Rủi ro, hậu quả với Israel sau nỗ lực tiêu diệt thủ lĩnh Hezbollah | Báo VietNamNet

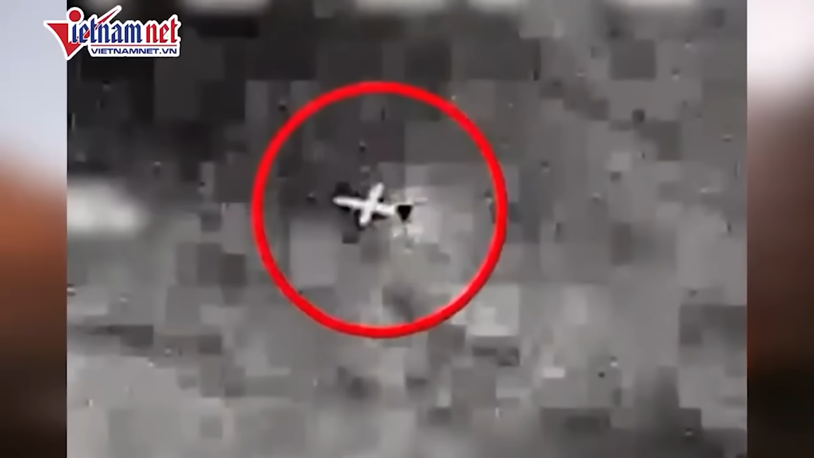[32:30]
Hezbollah có thể dùng chiến thuật phóng luật tiết lửa và máy bay không người lái UAV mà Nga sử dụng trong cuộc xung đột với Ukraine để áp đảo hệ thống phòng không XSRN. Đây là thông tin được tờ Wall Street Journal công bố.
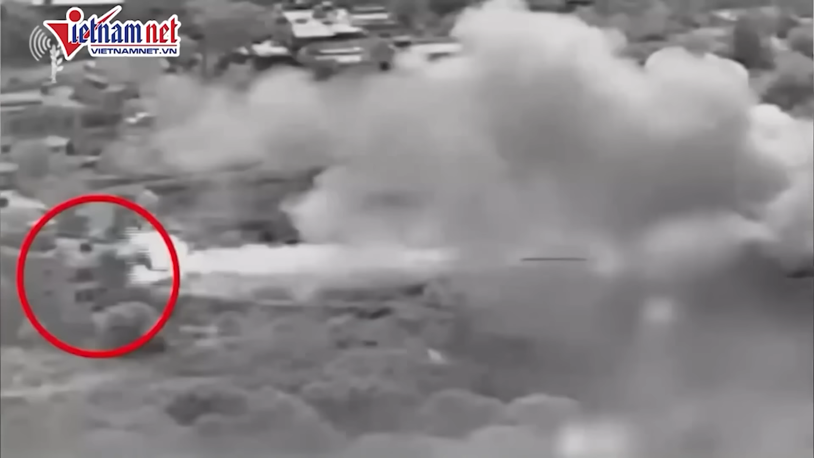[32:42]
Theo tờ báo, ngoài hệ thống phòng không, các mục tiêu tấn công của Hezbollah còn có căn cứ quân sự quan trọng, cảng và lưới điện của Israel.